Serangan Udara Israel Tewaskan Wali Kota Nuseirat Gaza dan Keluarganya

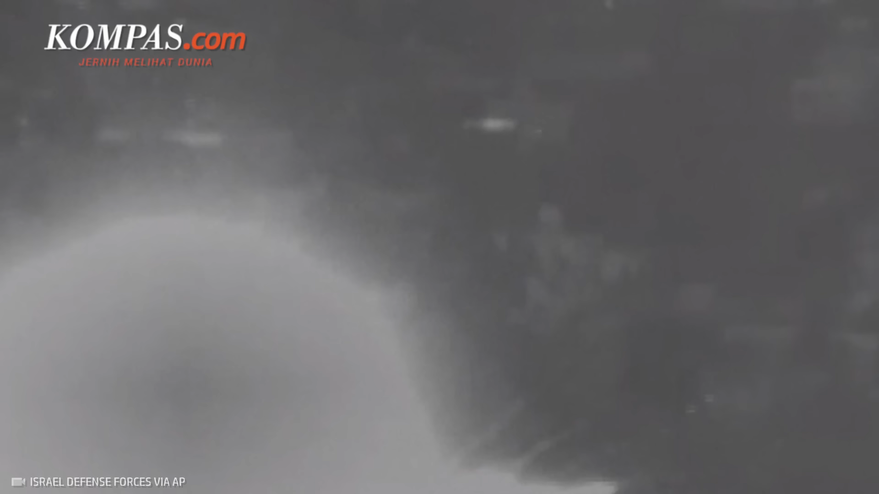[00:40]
Ia menerangkan, serangan udara Israel terjadi di dalam pabrik dan menyebabkan kematian wali kota beserta empat anggota keluarganya.
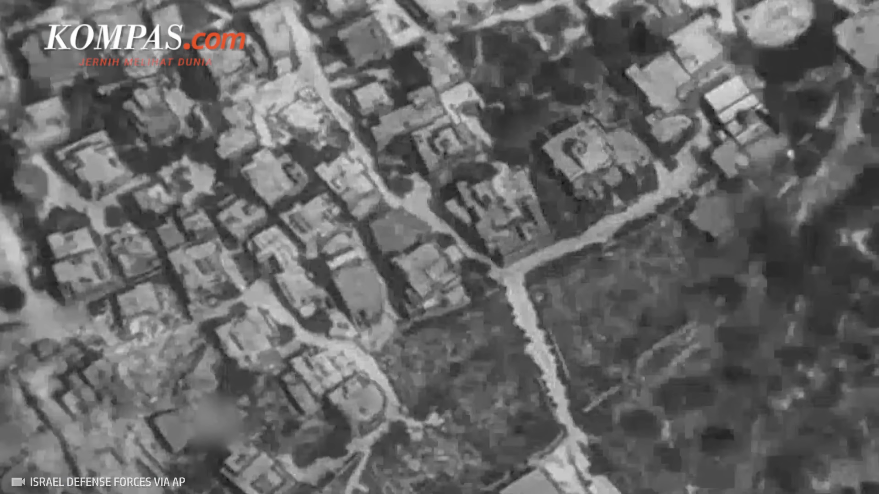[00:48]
Militer Israel mengaku mengetahui adanya
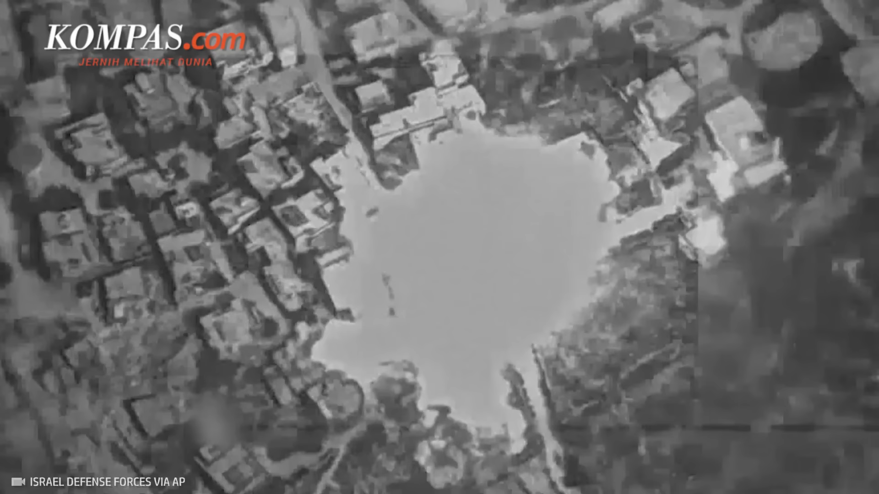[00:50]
laporan bahwa Magori telah terbunuh dalam serangan itu.